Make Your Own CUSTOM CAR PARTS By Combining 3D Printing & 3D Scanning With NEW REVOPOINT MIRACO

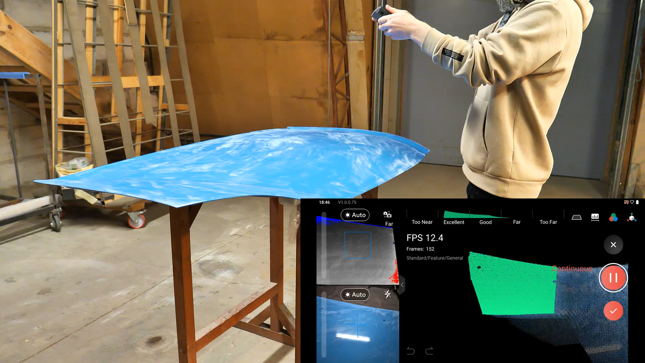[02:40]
So before the scan I lightly covered the hood with a cornstarch to give it a matte look. Even though with my first try ever I failed and it absolutely makes sense.
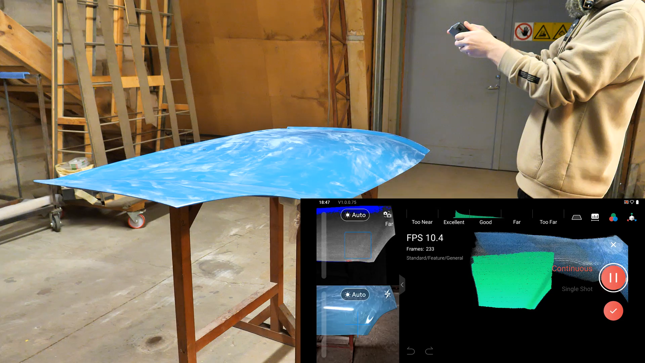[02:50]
You see the hood doesn't have any details which make the tracking of the object really hard.
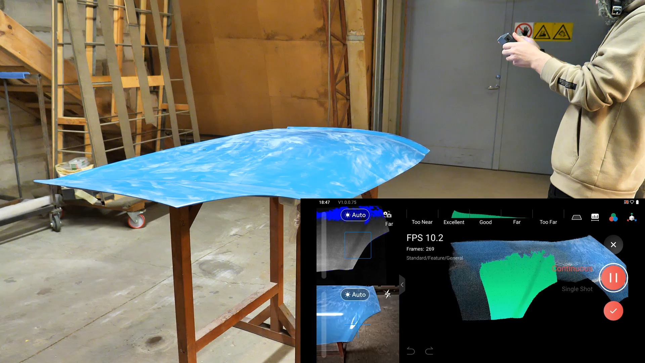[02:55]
Well impossible let's be real. But this is nothing special. With the scanner comes this type of things called markers. This makes the tracking of the object possible for 3D scanner.
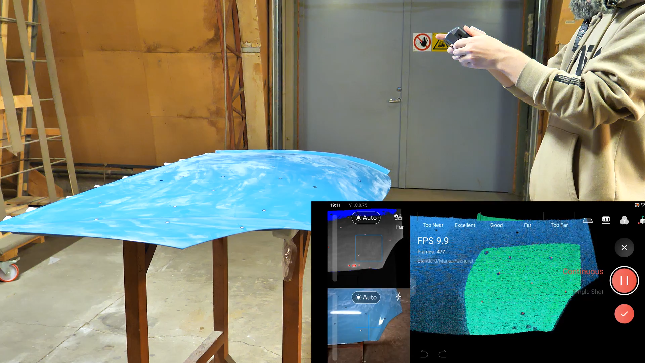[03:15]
This time I succeeded and now I have amazing 3D model of this hood in my 3D scanner.
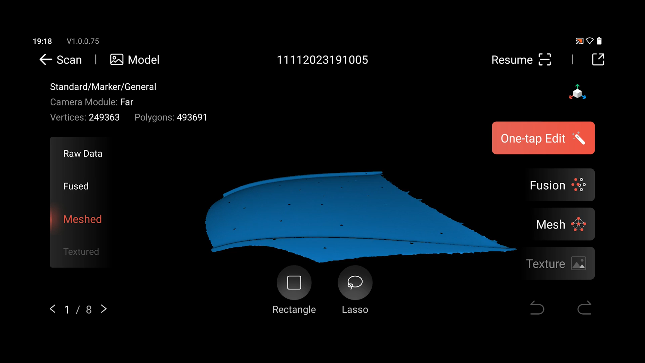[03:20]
What I can take now to my computer and do whatever I want with it.
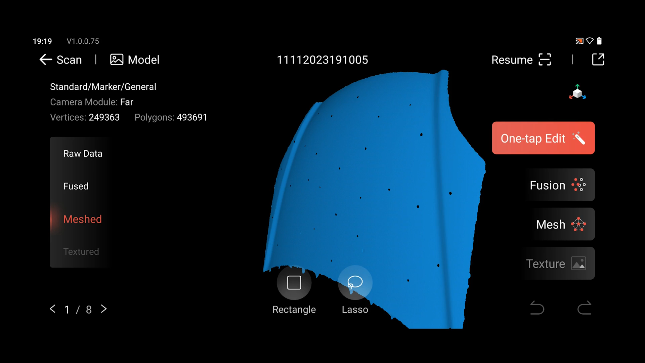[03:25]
By the way this scanner Reboboin Miraco might be the perfect product for you if you are looking for an excellent and affordable 3D scanner. This is just so easy and comfortable to use.
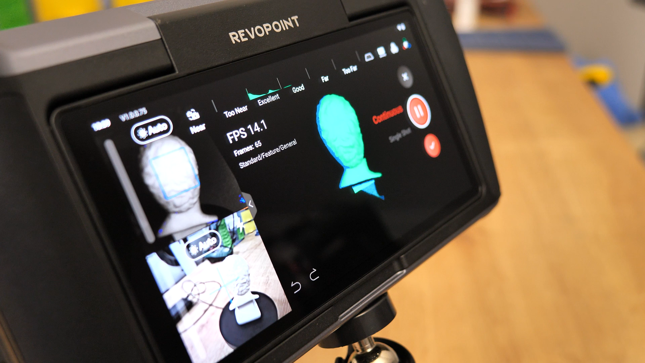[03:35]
Even for me who have never held a 3D scanner in my hands before. And I got the perfect result anyway.
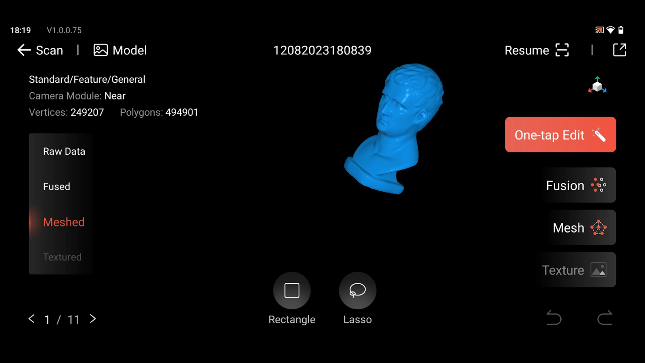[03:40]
Also like at all before it's 100% standalone platform. So you don't need laptop or smartphone next to you.
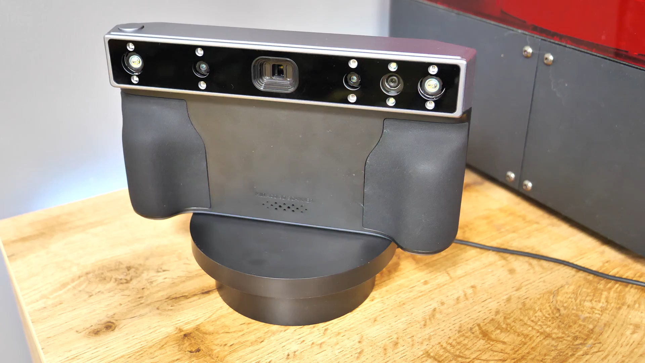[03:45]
And you can little bit edit the model inside the scanner. Mostly for cleaning up the things that doesn't need to be there.
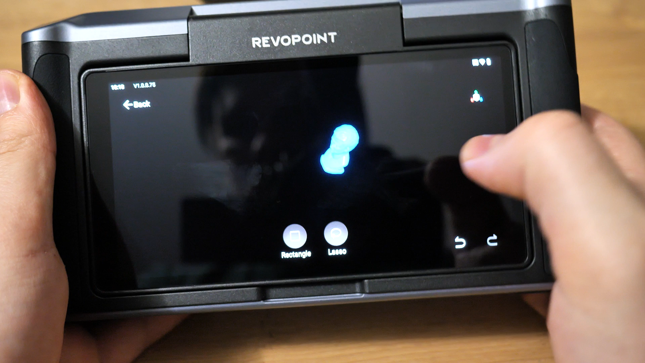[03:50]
After the first successful scan in my life I was really surprised how well it pick up every curve,
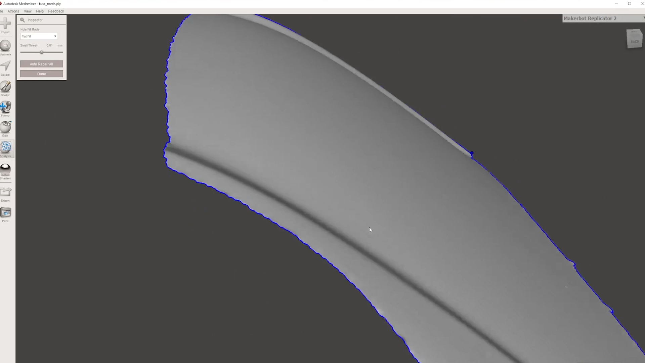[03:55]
detail and the characteristics from the object.
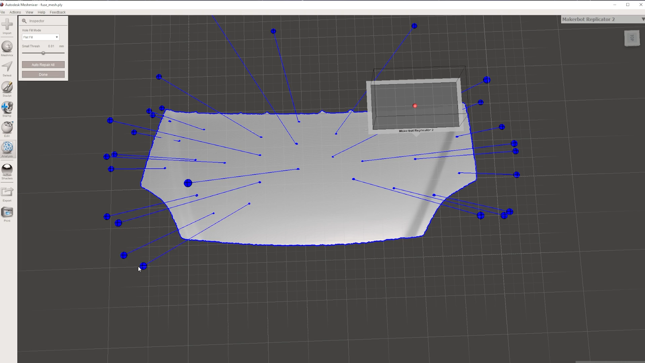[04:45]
Fixing those holes in mesh mixture is as simple as it can be.